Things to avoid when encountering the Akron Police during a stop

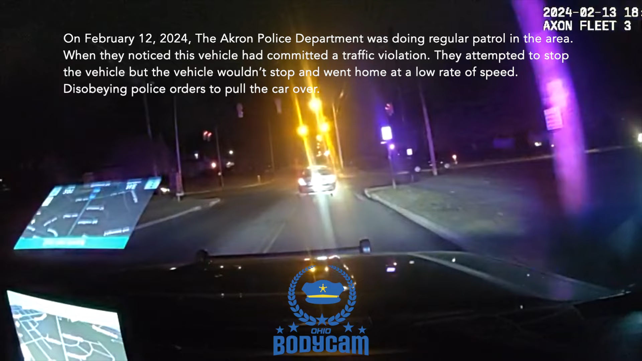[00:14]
When they noticed this vehicle had committed a traffic violation, they attempted to stop the vehicle, but the vehicle wouldn't stop and went home at a low rate of speed, disobeying police orders to pull the car over. He's signaling it's going to get over. Copy. I don't think he's going anywhere. No, he's just being weird about it.
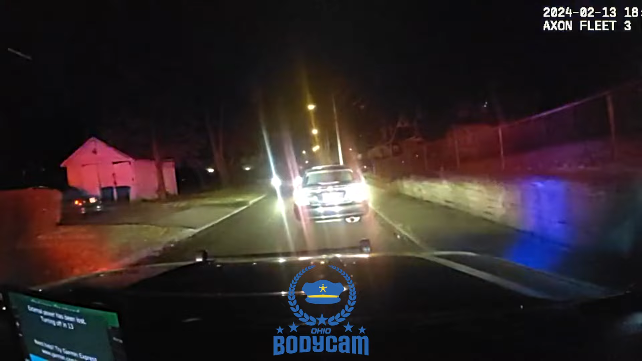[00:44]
Pull over. Pull the car over. Over a garden boy. Stop driving and pull over. No, stop and pull over now.